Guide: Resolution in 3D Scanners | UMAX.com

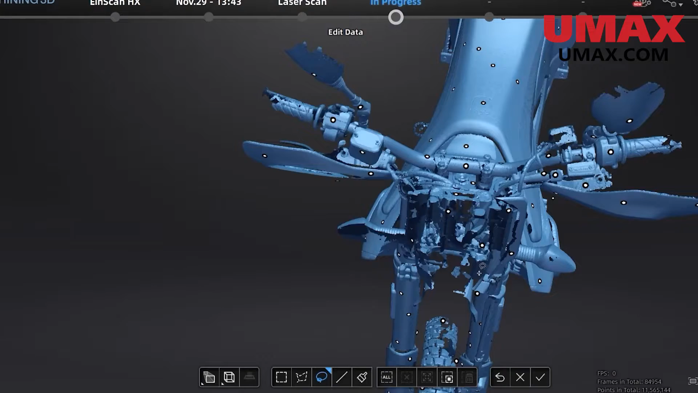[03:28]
And by that, I mean a scanner that prioritizes its scanning speed,
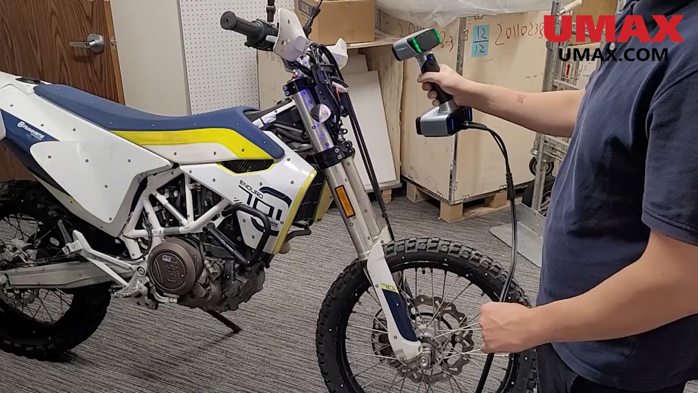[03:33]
its field of view, and how the tracking performs with large objects. Most of the scanners in Shining 3's IonScan lineup will usually have a rapid scan mode or a different scan mode, which will essentially trade some resolution for some scanning speed, field of view,
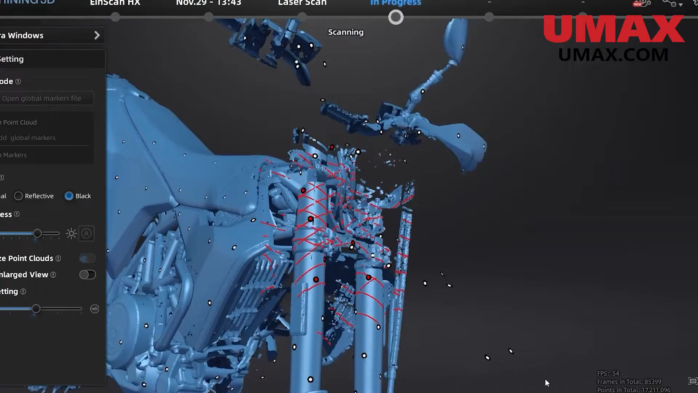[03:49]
and some new tracking features, which is very great. It makes the scanner very versatile. So that's something I always look for.
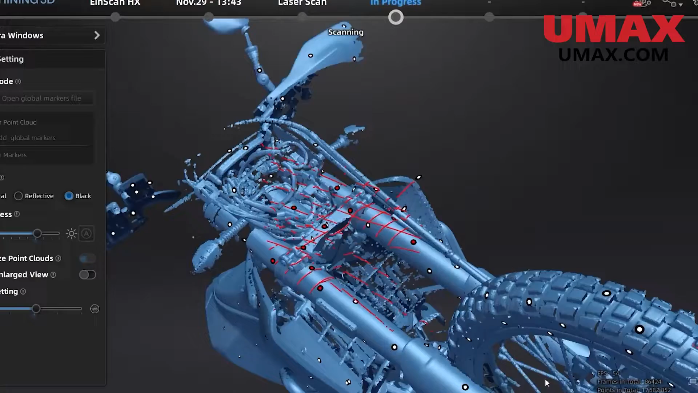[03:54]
And I guess the main takeaway from that would be if you're scanning super large objects,
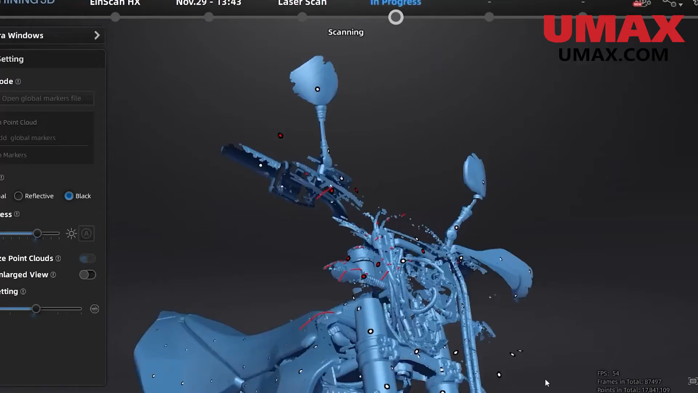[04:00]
don't be too fixated on resolution because it's not as important.
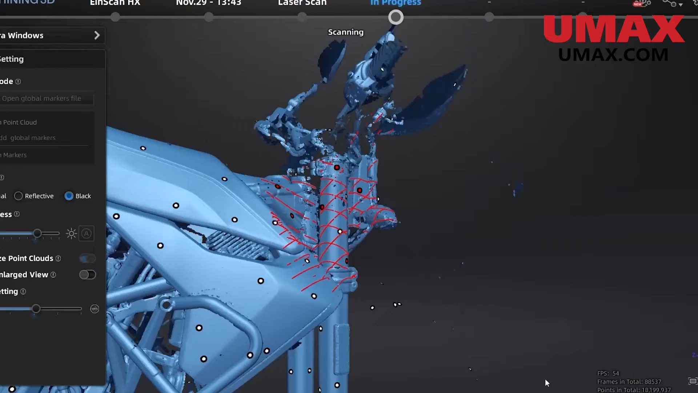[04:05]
Other stats like accuracy play a big role as well. A quick summary of accuracy in the context of 3D scanning.
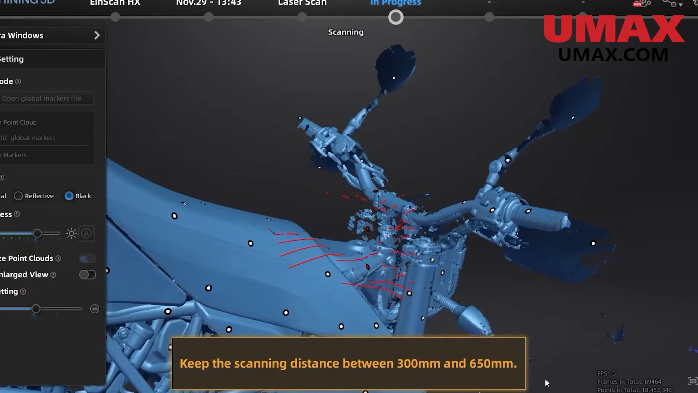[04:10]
It's essentially how comparable the position of the data point is in a
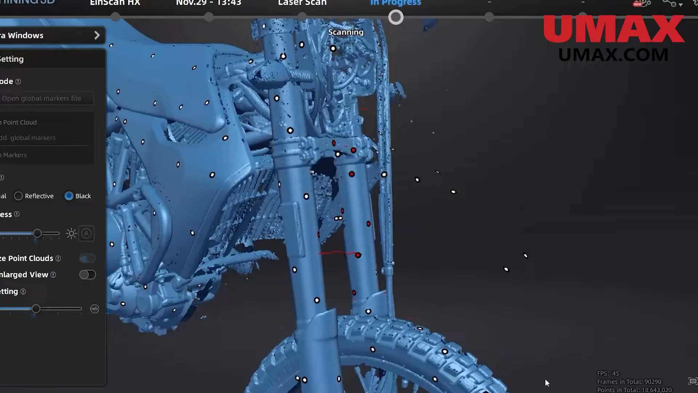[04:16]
3D virtual space with its real life counterpart.
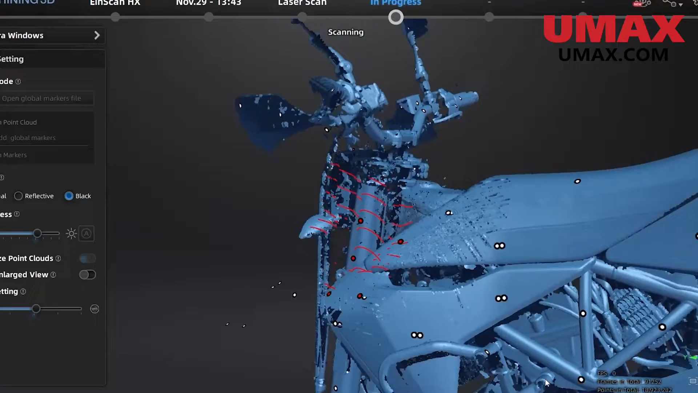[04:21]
What I'm trying to say here is that being able to put a lot of points close together is meaningless unless you can place them correctly.
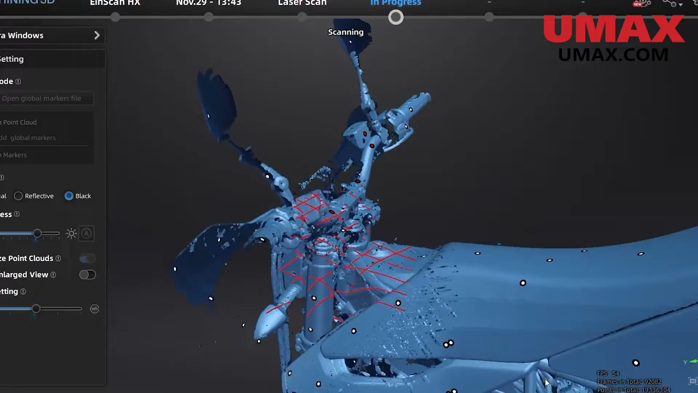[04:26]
This is not usually a concern for most scanners,
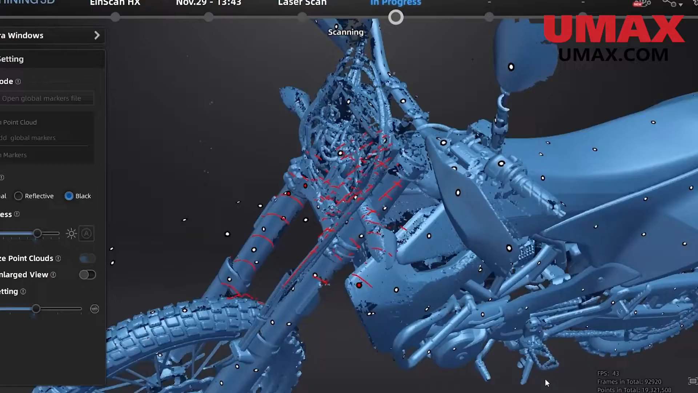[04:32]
but it can explain why some scanners don't produce results as good as their resolution would suggest, but most of the time that isn't a problem. And we'll have a dedicated video to accuracy in the future to expand upon that a little.
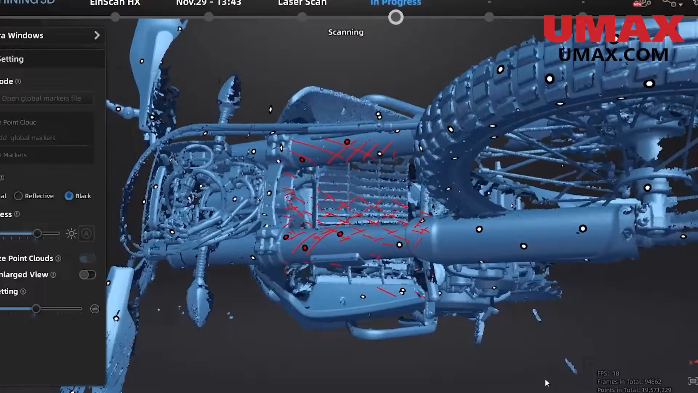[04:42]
So one last thing, I know I touched on this earlier in terms of resolution,
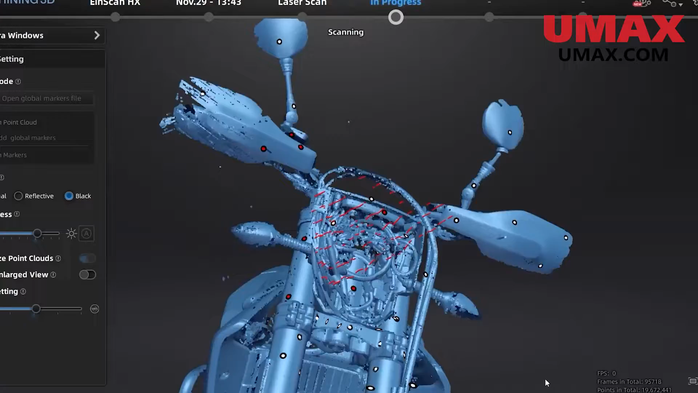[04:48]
but it goes for all specs, is that while resolution can be a great indicator of your quality, the proof is in the pudding.